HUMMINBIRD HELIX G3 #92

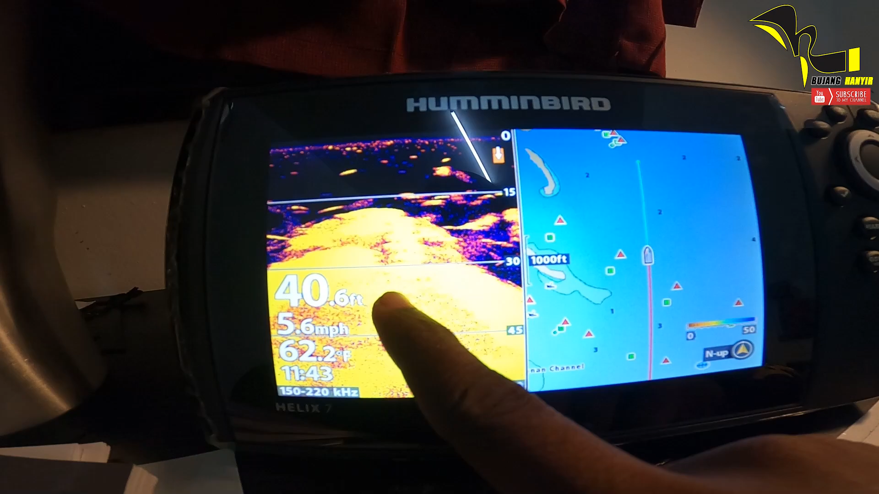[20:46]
On screen: depth 40.6 ft, water 62.2°F, speed 5.6 mph
sonar lah kat sini kalau kau tengok memang
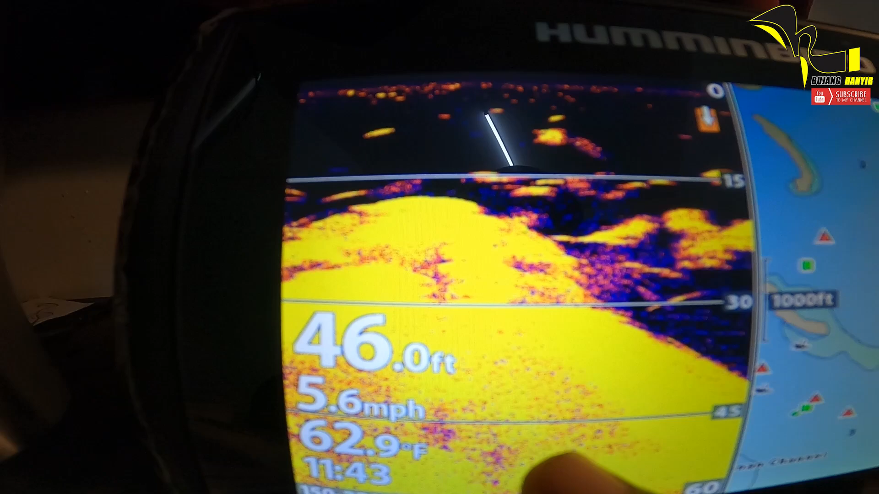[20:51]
On screen: depth 46.0 ft, water 62.9°F, speed 5.6 mph
banyak ikan tapi bukan dekat tempat aku ok untuk pada yang nak belajar benda-benda ni sebenarnya aku tak boleh nak cakap sahaja aku kalau boleh nak tunjuk real situation macam mana bentuk ikan macam mana structure macam mana
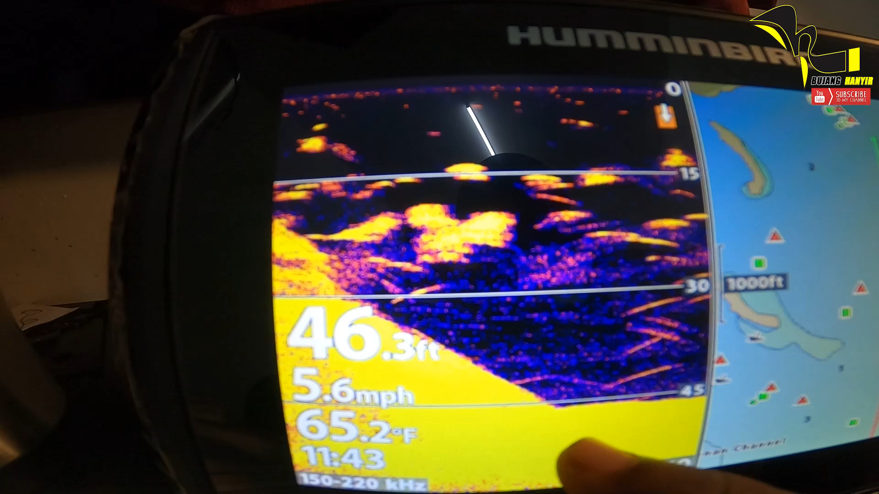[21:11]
On screen: depth 46.3 ft, water 65.2°F, speed 5.6 mph
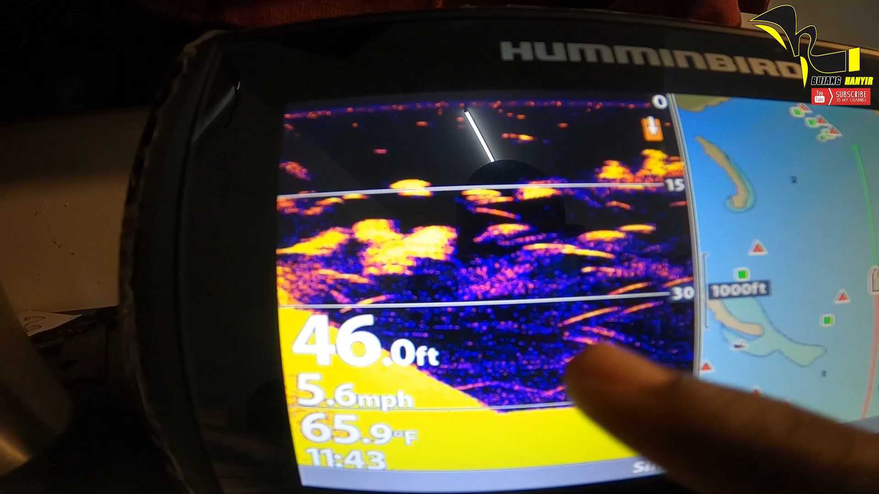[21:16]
On screen: depth 46.0 ft, water 65.9°F, speed 5.6 mph
yelah noise-noise apa yang ada ni semua dan kita akan tengok the
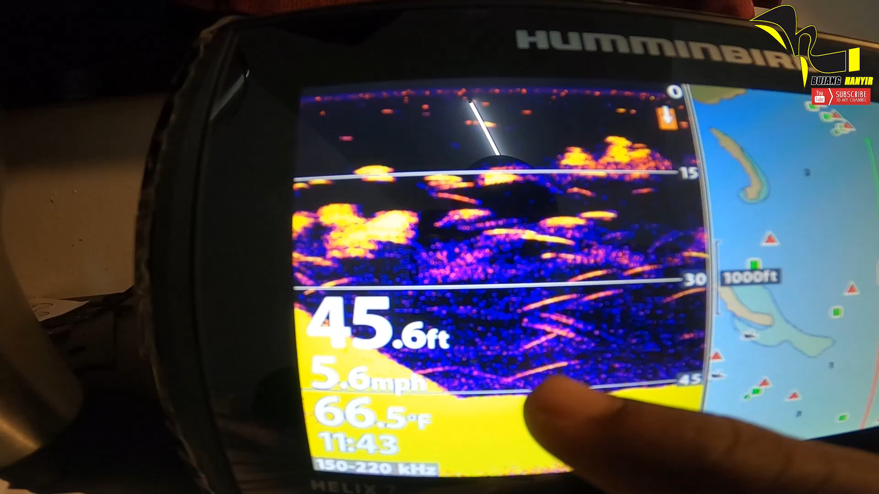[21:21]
On screen: depth 45.6 ft, water 66.5°F, speed 5.6 mph
real view dan simulator aku akan jelaskan ok untuk sistem
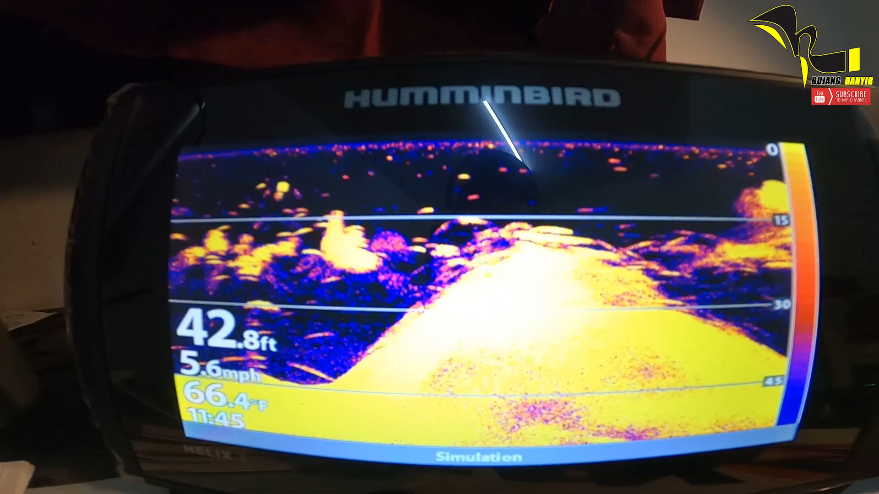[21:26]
On screen: depth 42.8 ft, water 66.4°F, speed 5.6 mph
ini bukan 2D view dia kat sini hummingbird ni dia menggunakan 2D view dengan down image ok dua-dua ni function sebenarnya lebih kurang sama kalau korang tengok ok ni 2D view dan ini adalah down image down image
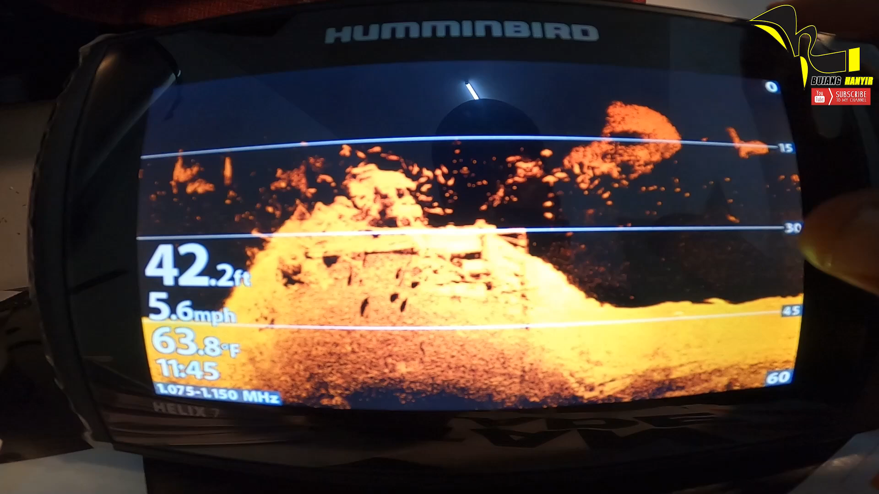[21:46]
On screen: depth 42.2 ft, water 63.8°F, speed 5.6 mph
ni lebih kepada kau nak tentukan benda tu structure dia
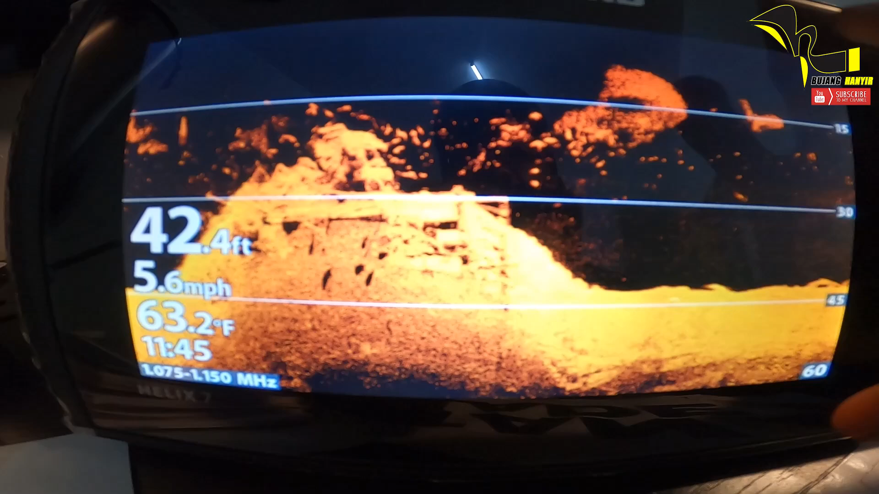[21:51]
On screen: depth 42.4 ft, water 63.2°F, speed 5.6 mph
akan jadi lebih amat-amat jelas dan kau akan kenal apa yang ada
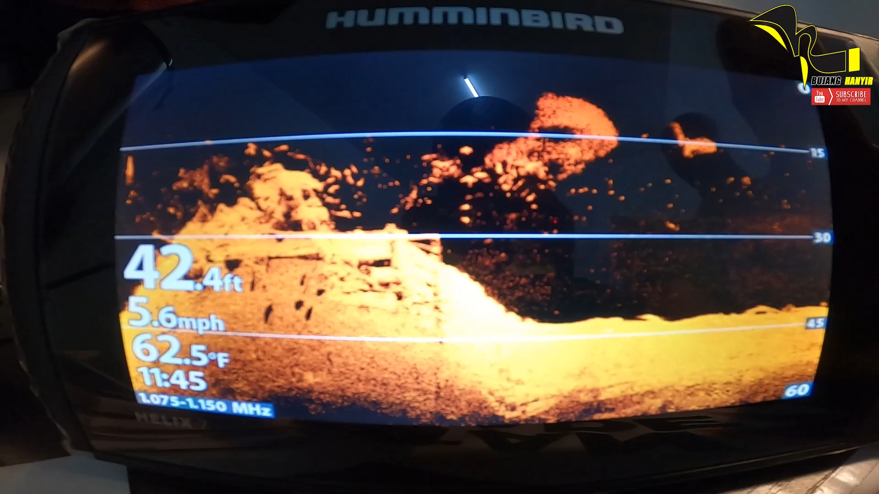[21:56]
On screen: depth 42.4 ft, water 62.5°F, speed 5.6 mph
sebenarnya bawah kayak korang dan sebenarnya kat sini korang boleh adjust
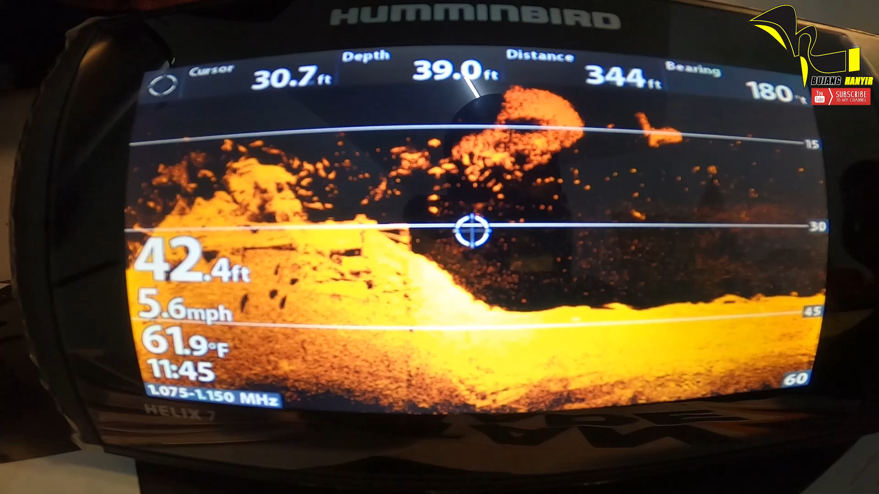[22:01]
On screen: water 61.9°F, speed 5.6 mph
untuk kau tengok dan sebenarnya kau boleh tengok lebih jelas distant kedalaman
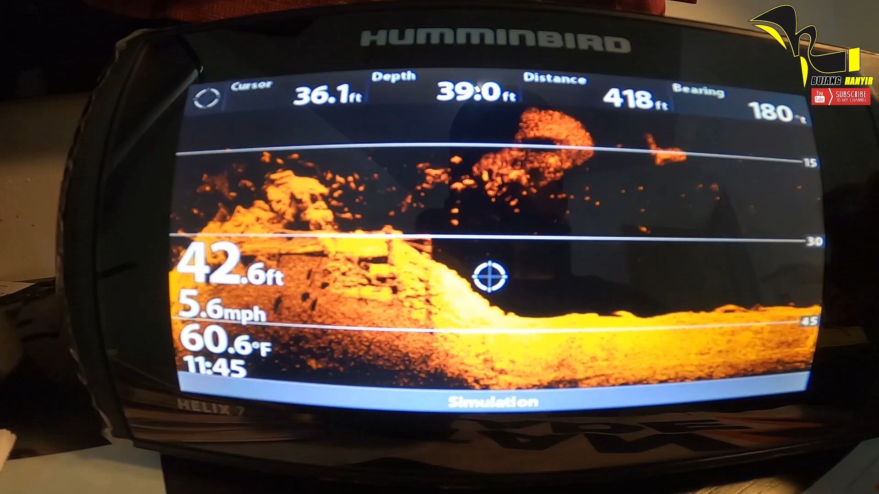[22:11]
On screen: water 60.6°F, speed 5.6 mph
dan apa semua sebenarnya ni lebih pada untuk kau tengok structure
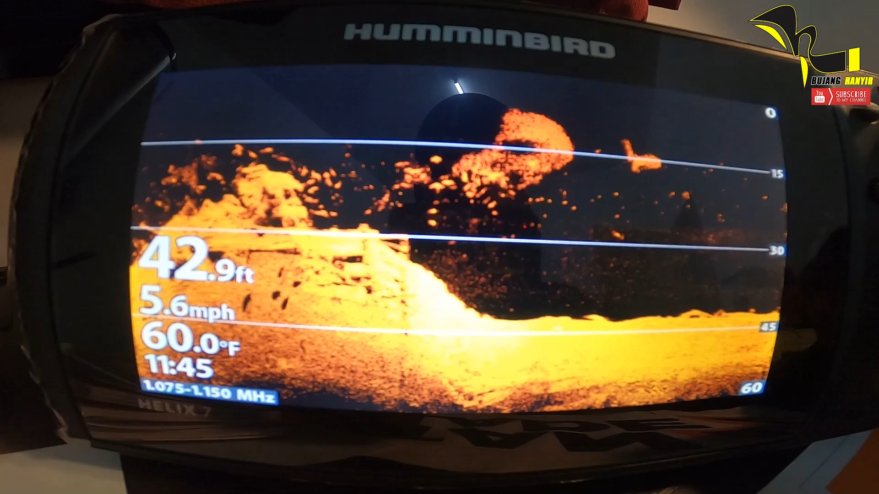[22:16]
On screen: depth 42.9 ft, water 60.0°F, speed 5.6 mph
dan yelah kau nak tahu apa yang sebenarnya ada pada bawah korang dan down image ni merupakan salah satu function untuk kau tengok structure dan ikan apa yang membezakan structure apa yang membezakan ikan ok
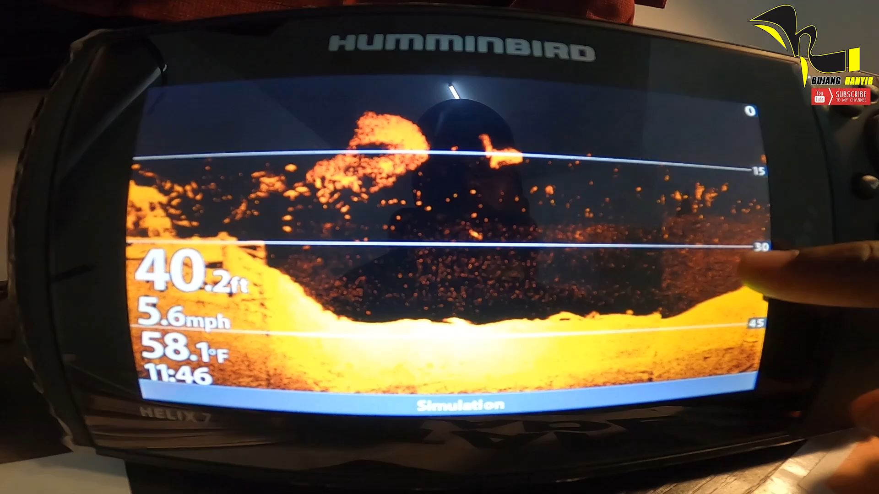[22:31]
On screen: depth 40.2 ft, water 58.1°F, speed 5.6 mph
dekat sini salah satu contoh terbaik untuk korang bezakan ikan dan
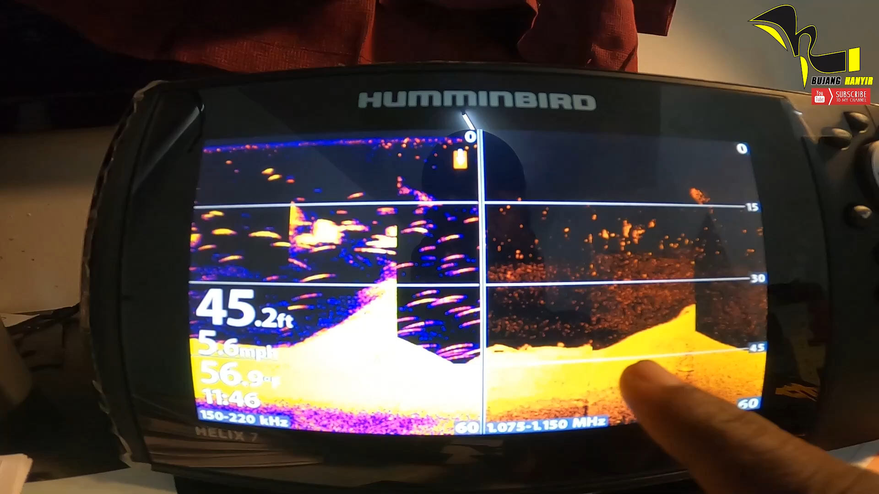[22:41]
On screen: depth 45.2 ft
structure sebenarnya dalam ni dan aku akan tunjuk sekejap lagi apa yang aku maksudkan tengok structure dengan tengok ikan firstly aku akan tunjuk
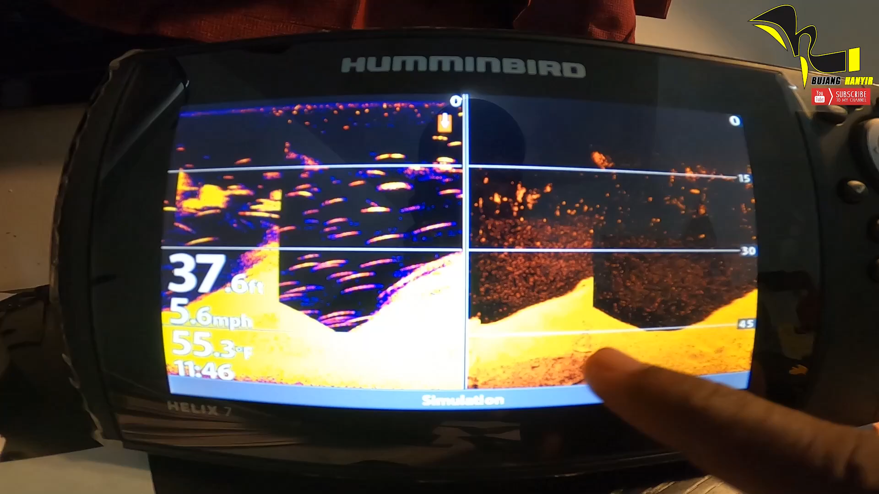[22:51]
On screen: depth 37.6 ft, water 55.3°F, speed 5.6 mph
dekat sini kau nampak ni bukit ni dan bukit
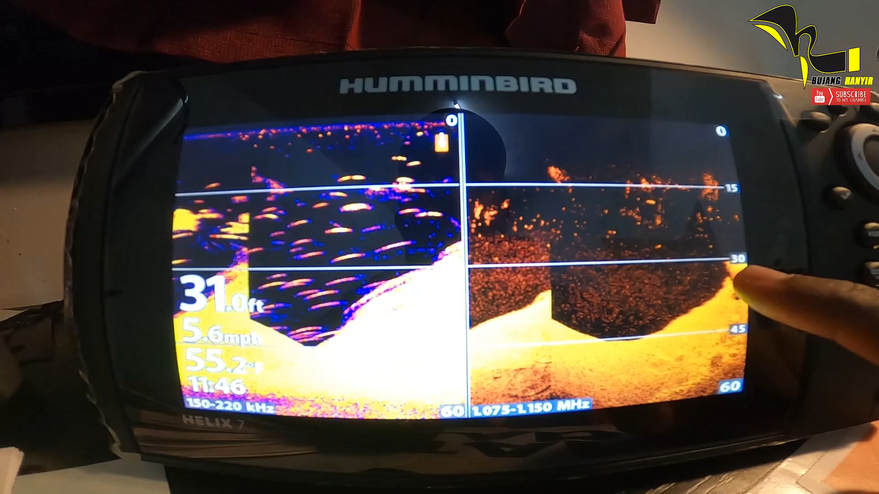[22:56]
On screen: depth 31.0 ft, water 55.2°F, speed 5.6 mph
ni bukit ni menunjukkan ini sebenarnya structure
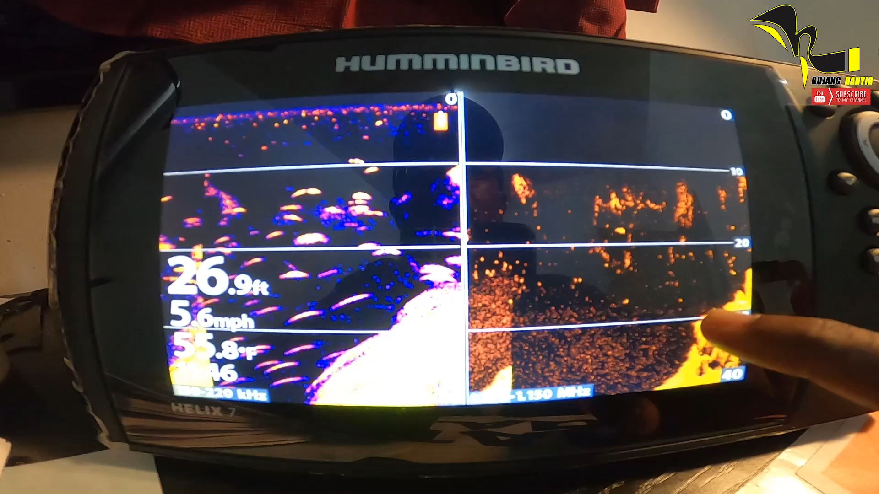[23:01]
On screen: depth 26.9 ft, speed 5.6 mph
ok dan belakang ni dia menunjukkan macam bukit
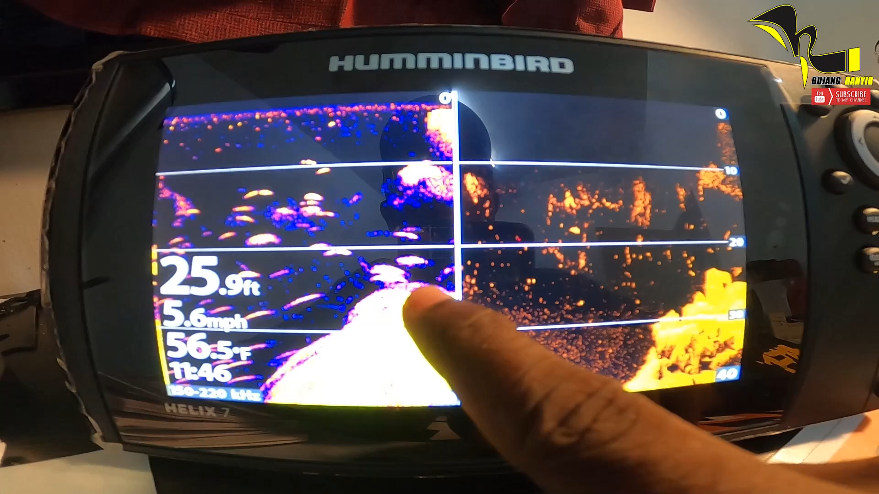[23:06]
On screen: depth 25.9 ft, water 56.5°F, speed 5.6 mph
bulat-bulat sebenarnya structure ni dia dikelilingi oleh anak ikan